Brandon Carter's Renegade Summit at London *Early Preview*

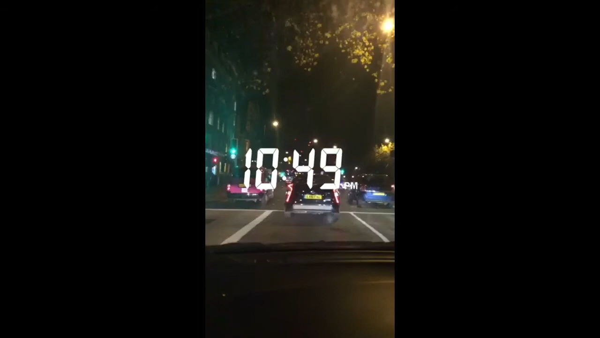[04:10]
Now I'm in the Uber heading back to the hotel in London traffic.